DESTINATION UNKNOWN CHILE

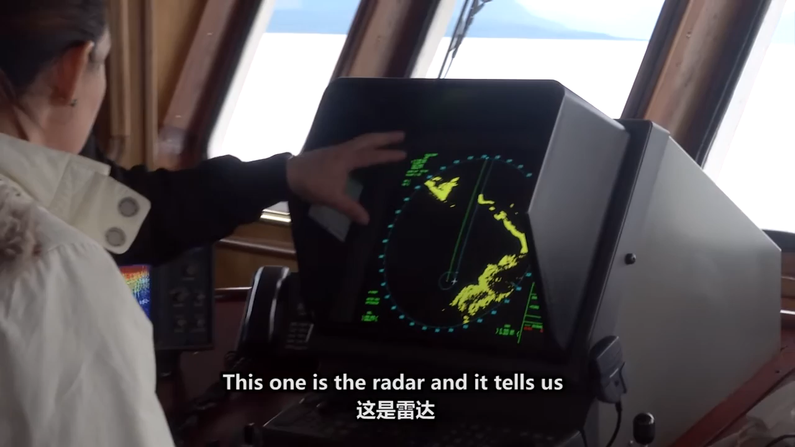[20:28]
Este otro es el radar, que nos indica todo lo que está en superficie.
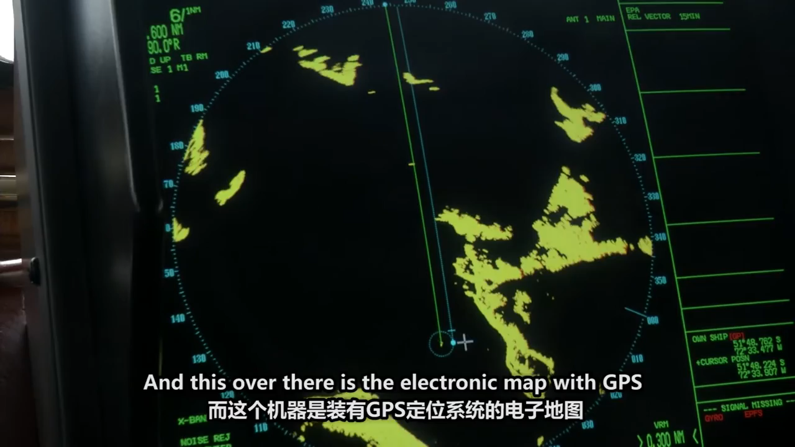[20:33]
Ese otro equipo que está allá se llama carta electrónica con GPS.